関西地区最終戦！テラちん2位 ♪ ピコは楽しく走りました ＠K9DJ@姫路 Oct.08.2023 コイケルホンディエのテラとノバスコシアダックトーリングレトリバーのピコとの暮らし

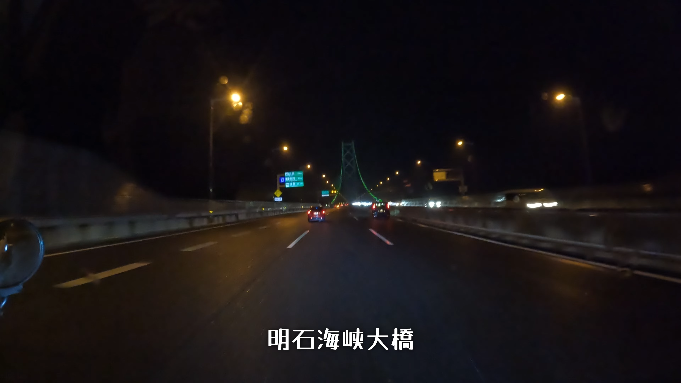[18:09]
渡りまーす
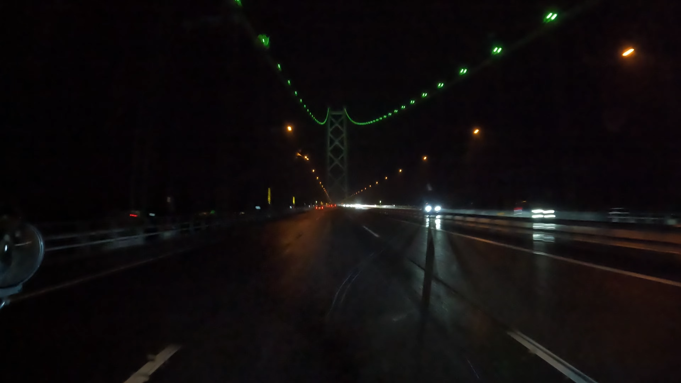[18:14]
おー 夜景が綺麗だねーあ 見えてるあそこに淡路サービスエリア風ないね そんなにないね 風はなんか夜見るとさなんかかっこいいね これこの橋